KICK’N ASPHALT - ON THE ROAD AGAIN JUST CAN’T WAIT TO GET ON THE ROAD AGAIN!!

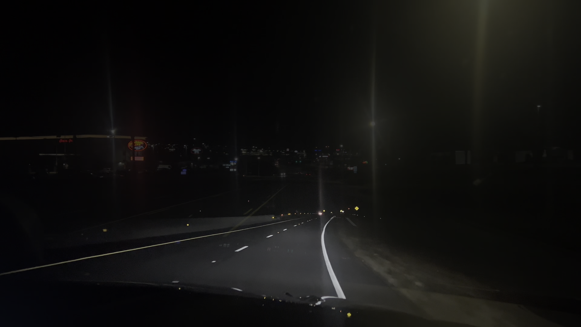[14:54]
We finally found the town part of everything. We're rolling up into the Hampton Inn to call it a night.